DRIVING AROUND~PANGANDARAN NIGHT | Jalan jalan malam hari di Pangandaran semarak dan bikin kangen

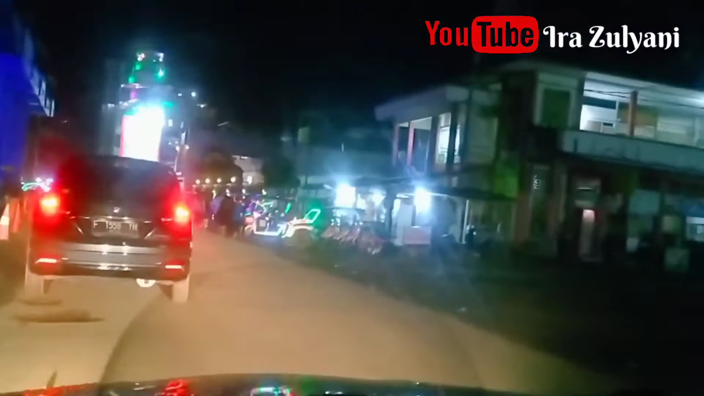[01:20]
Ada Sebelah kiri kita Itu ada yang biru Nah itu adalah Jembatan ya Nah jembatan ini Biasanya Kalau Pengen teman-teman Itu ingin Apa Ingin melihat Sunrise Ya jadi Pengen melihat sunrise Dari sana Nah Teman-teman disini Di pantai barat Itu cukup semarak Ya cukup ramai Kalau pada malam
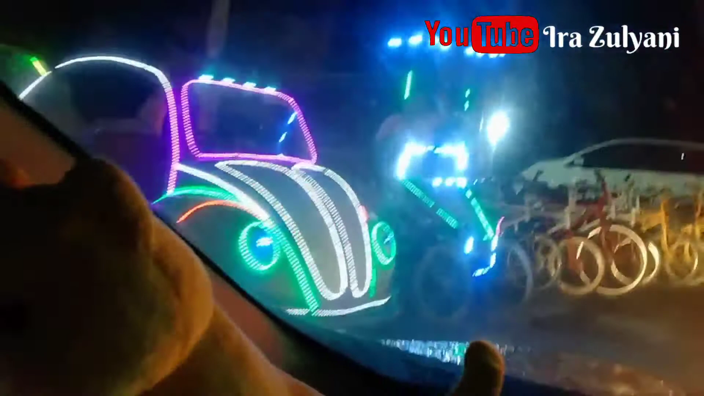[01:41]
hari Karena apa Karena banyak Kendaraan-kendaraan Hias itu Atau kalau disebut
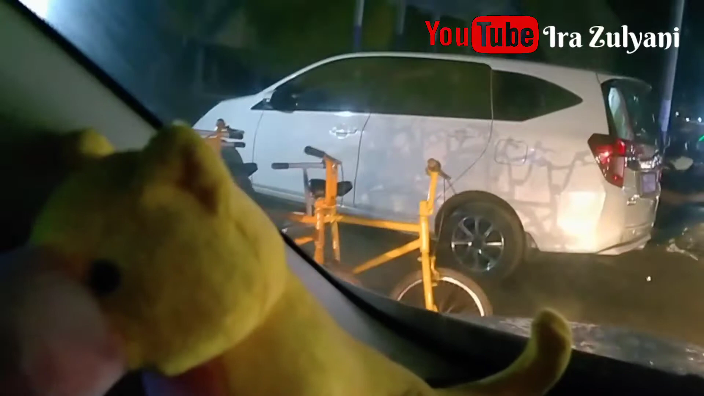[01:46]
itu Odong-odong ya Nah itu Kendaraan-kendaraannya Banyak Dihias
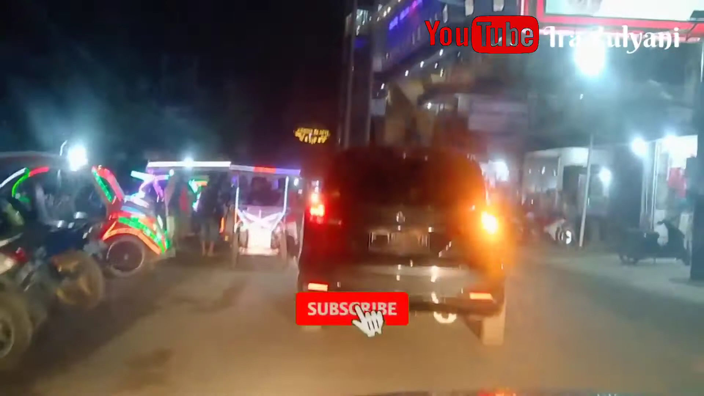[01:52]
oleh lampu-lampu Sehingga Kalau malam hari Semakin semarak Tak berbeda dengan
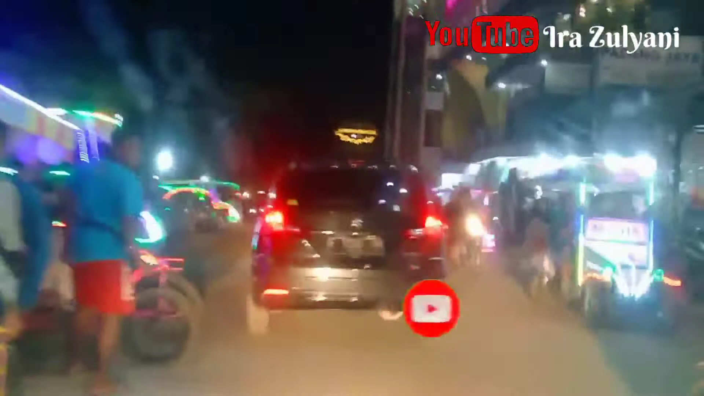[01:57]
Siang hari Kalau siang hari Mungkin lampu-lampunya Dimatikan ya Nah Disini kita akan Menyusuri terus Jalan di Pantai Pangandaran Pantai Barat Pangandaran Kemudian nanti
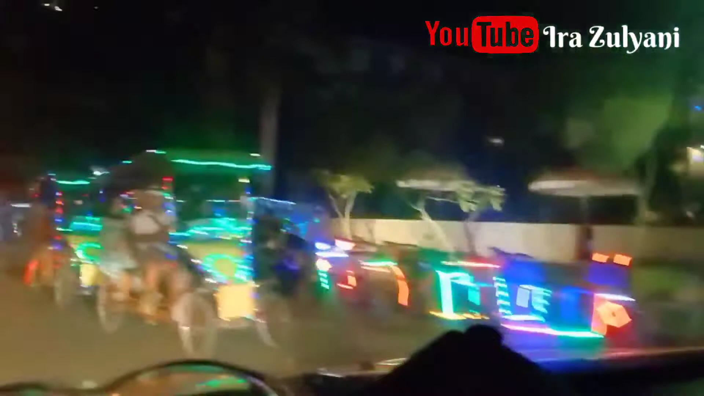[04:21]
Teman-teman Kalau pada malam hari Pantai-pantainya Atau Lautnya itu Nggak kelihatan ya Karena memang Gelap Jadi memang gelap Di sisi sebelah Kiri Di sisi sebelah Kiri itu adalah Pantai Dan di sini Kalau di pantai Barat Itu banyak Hotel-hotel juga ya Jadi kalian Bisa mencari hotel Ataupun penginapan Di sini
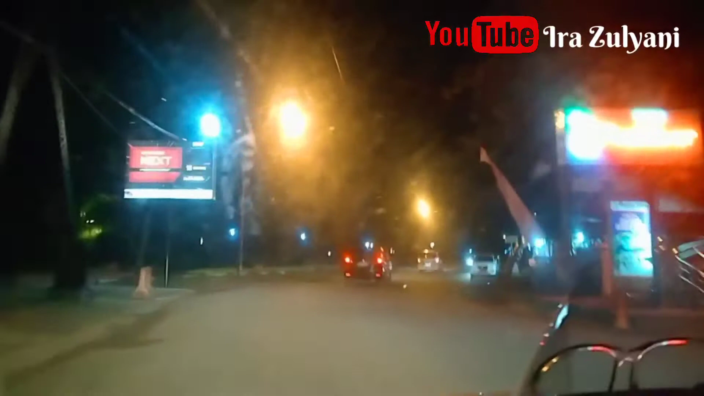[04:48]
Nah itu Banyak sekali Hotel-hotelnya ya Cukup Suasananya cukup tenang Dan juga Tidak terlalu ramai Tapi mungkin Akan berbeda Kalau pada saat Liburan ya Teman-teman Biasanya kalau Saat liburan Di sini itu Penuh Penuh sekali ya Bahkan Wah Sampai tidak bisa Jalan Tapi kalau sekarang Ini jalanannya Cukup lengang Jadi
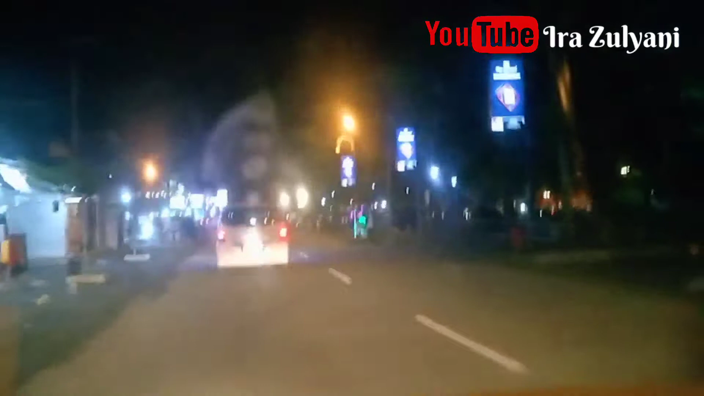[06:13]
Jalan Pantai Barat Pantai Barat Di Pangandaran Nah Kali ini
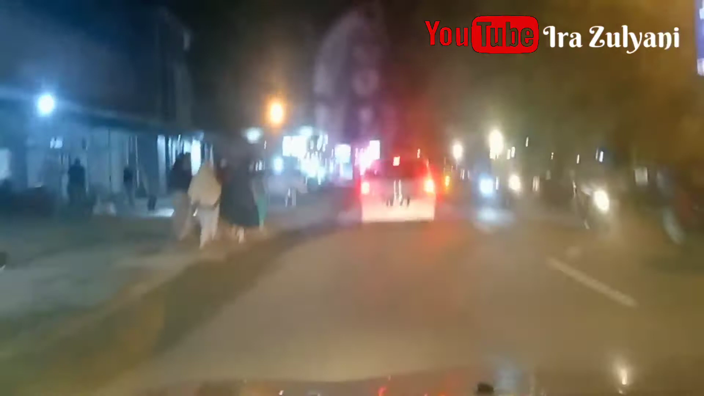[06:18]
Kita akan Masuk Ke Pantai Timur Pangandaran Ya Teman-teman Nah Tuh Lihat
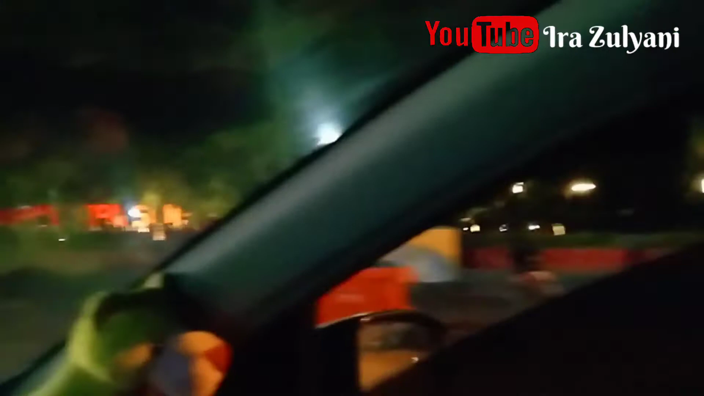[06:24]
Di Sebelah Kanan Saya Ada Tubuh Pangandaran Sunset
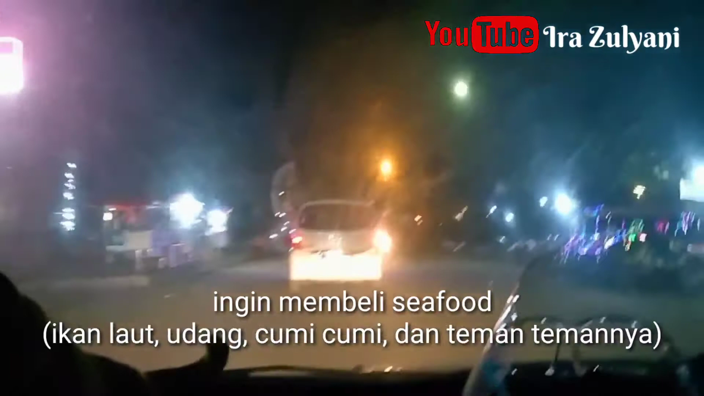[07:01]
macam Ikan Nah Disini Ya Di Daerah Pantai Timur Pangandaran Karena Memang Di Daerah Sini Itu Banyak Pelalangan Ikan Bahkan Ada Toko-toko Ya Yang Menjual Ikan Ikan Asin Seperti Hanya Ikan Jambal Ikan Banyak Pokoknya Teman-teman Semuanya Dan Biasanya Keluarga Saya pun Suka Suka
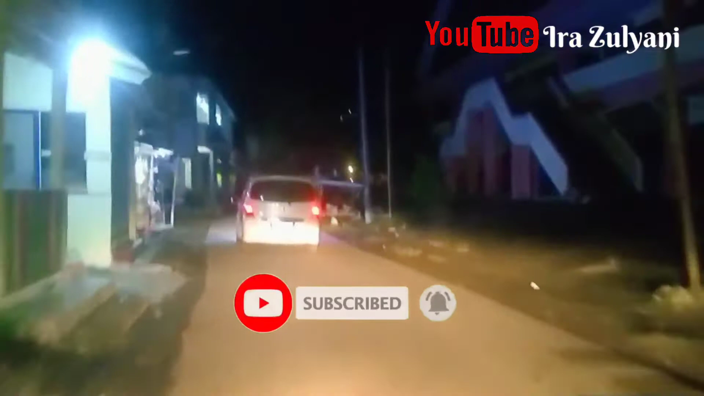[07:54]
Nah Kalau Kita Lihat Disini Pun Ya Ada Yang Jualan Berbagai Macam Oleh-oleh
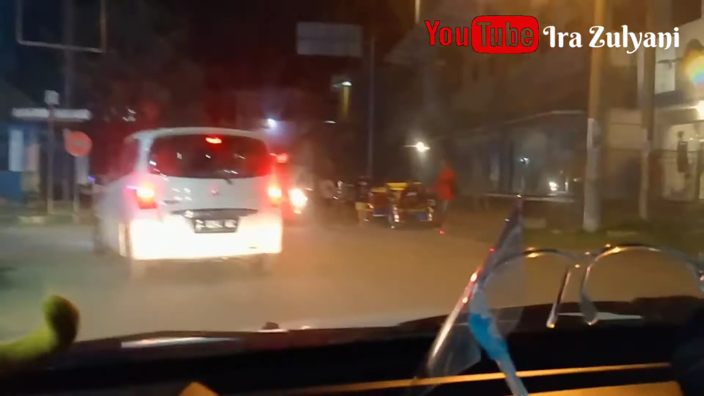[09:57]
Teman-teman Kita Sudah Mau Sampai Ke Salah Satu Icon Yang Sangat Terkenal Sekali Dan Juga Mas Yang Baru
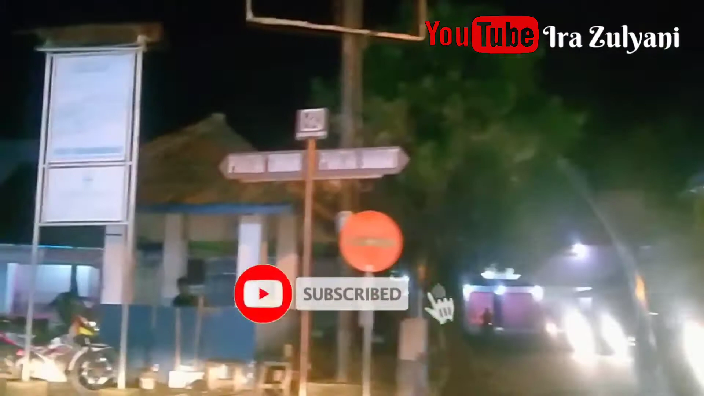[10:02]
Disini Yaitu Ada Air Mancur Dan Banyak Sekali Yang Datang Kesini Ke Daerah Pantai
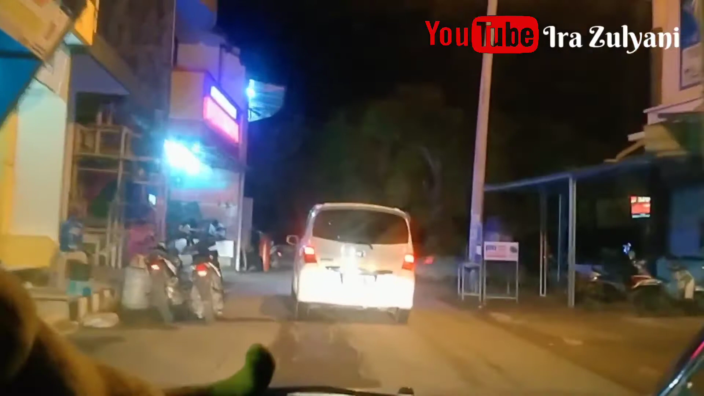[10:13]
Timur Pangandaran Untuk Melihat Air Mancur Namun Sayang Sepasa Ayah Kesini Air Mancur Mati Jadi Tidak Menyala Sudahlah Gak Oke Teman-teman Kalau Begitu Jalan-jalan Malam Hari